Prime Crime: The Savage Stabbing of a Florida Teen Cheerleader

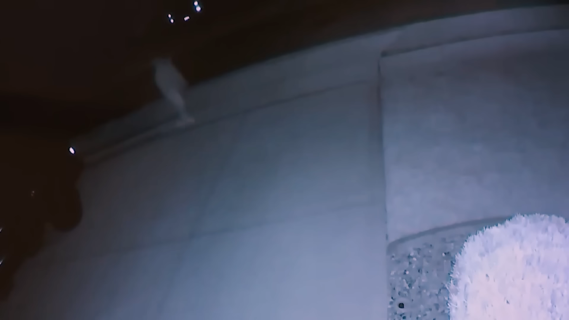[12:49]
And so then we knew he was the last one with her. A short period of time later, Aiden was caught running on video by himself, holding his shoes, and there was no Tristan in the video.
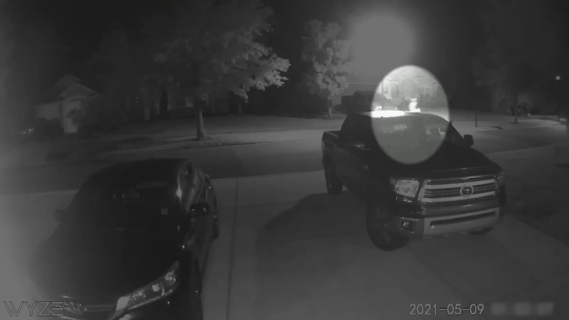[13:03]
When you have a lot of the witnesses, a lot of the people involved, and they're minors, it's very easy for what somebody heard and what something goes through as rumor.
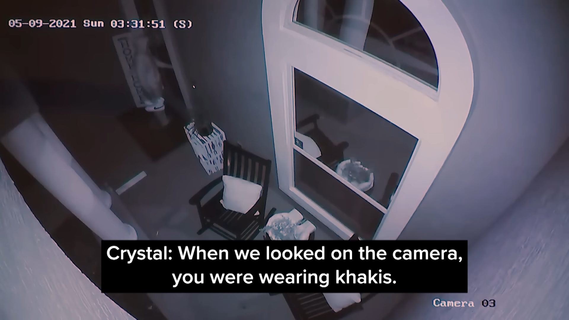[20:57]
When we looked on the camera, you were wearing khakis. Right? Mm-hmm. He said jeans.
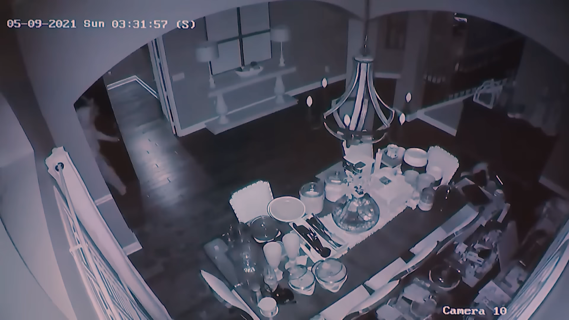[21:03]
She's trying to assinuate to him that, no, you were wearing khakis. When you look back at our surveillance video, all the daytime video, it's very clear he's wearing jeans.